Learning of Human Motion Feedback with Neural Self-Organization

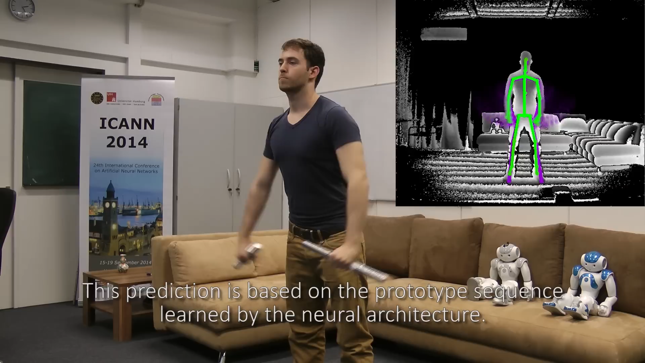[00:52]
Mistakes can be detected for full body postures and individual body joints, shown in red.
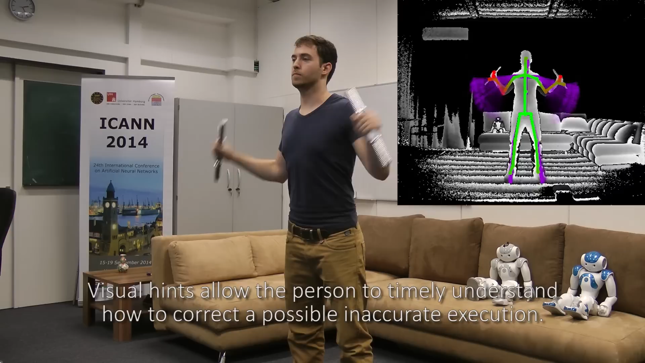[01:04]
Visual hints allow the person to timely understand how to correct a possible inaccurate execution.
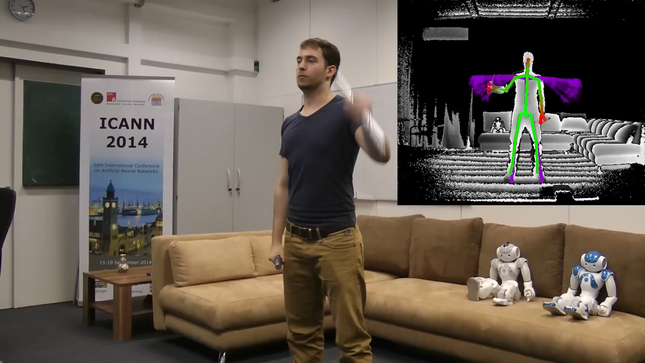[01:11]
The system can learn an arbitrary number of movement routines and provide accurate feedback in real time. Our learning application may feel particular interest in fields where the correct execution of well-defined movements plays a crucial role,